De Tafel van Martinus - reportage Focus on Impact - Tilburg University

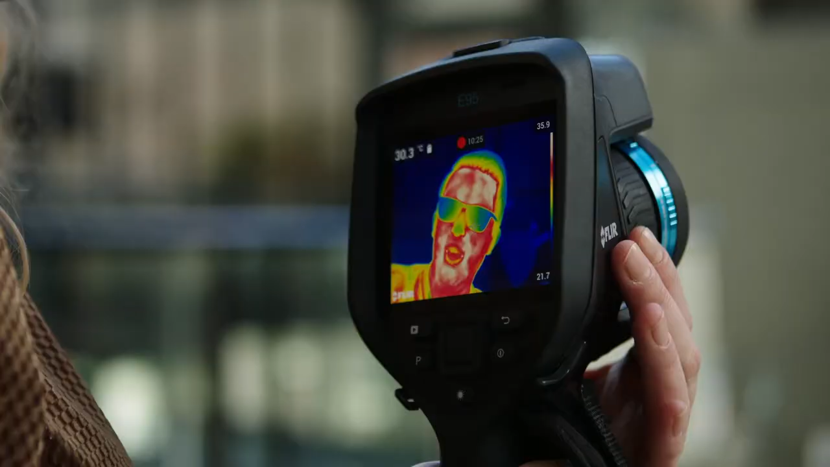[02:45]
Je bent nu redelijk warm. Je neus is best wel koud. Oh.
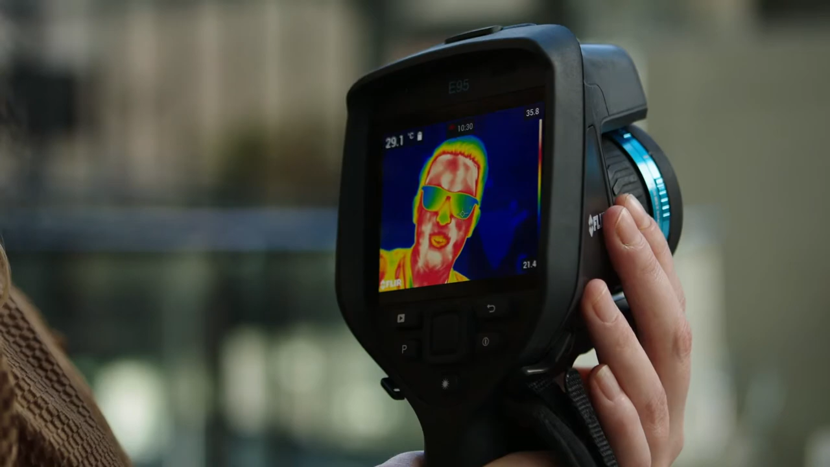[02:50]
On screen: spot 29.1°C
En je bril is ook heel koud, want we kunnen niet door glas heen kijken.
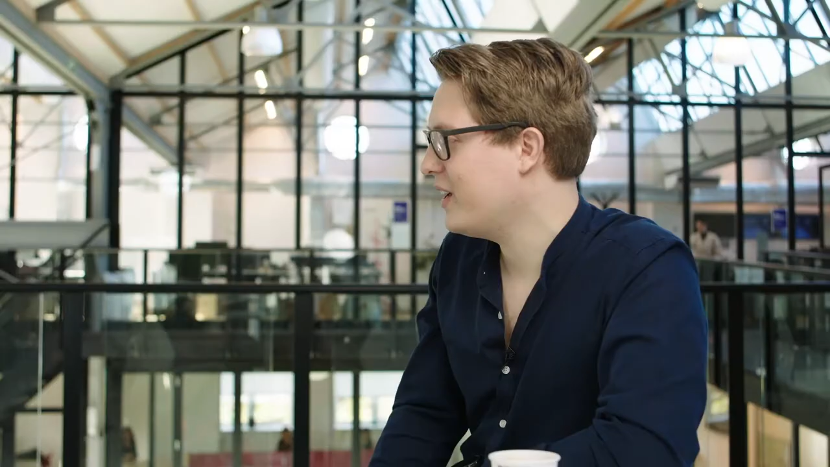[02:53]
We zijn lekker aan het spelen met de camera, maar waar heb je deze camera voor ingezet bij je onderzoek? Dit is onze belangrijkste dataverzamelingsmethode.
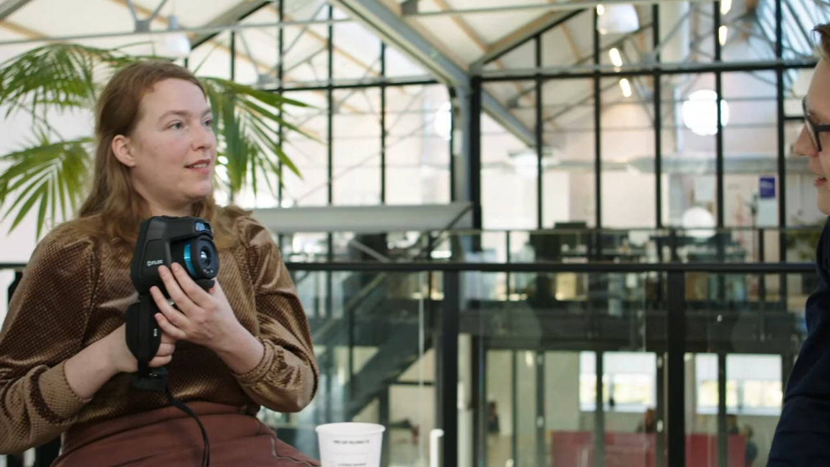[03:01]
We filmen mensen gedurende een nepdonatie of een echte donatie.
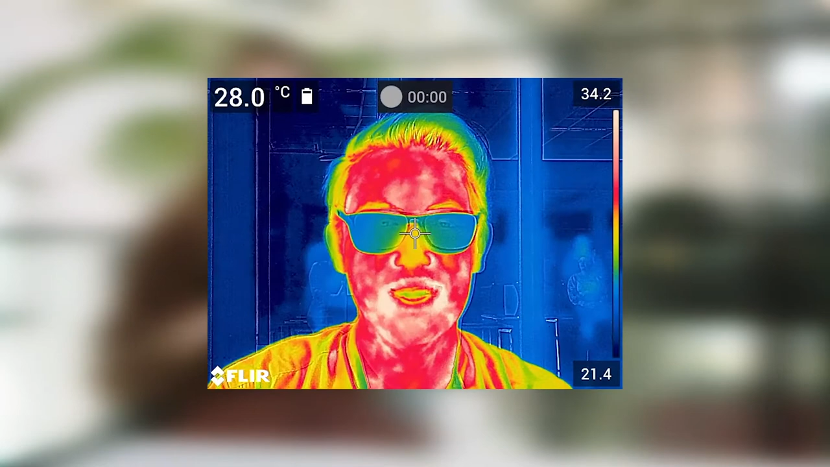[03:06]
On screen: spot 28.0°C
En deze beelden gebruiken we om een algoritme te kunnen maken wat uit de beelden kan opmaken hoe het met je gaat.
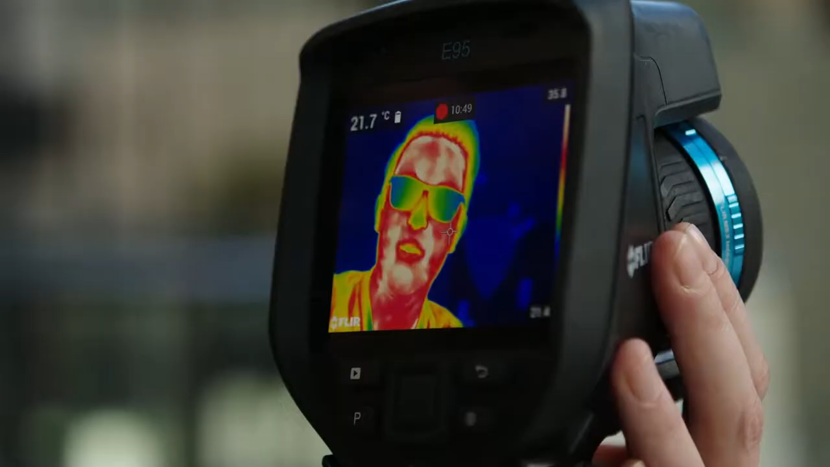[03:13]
On screen: spot 21.7°C
Een telefoon beschikt natuurlijk niet over een warmtecamera,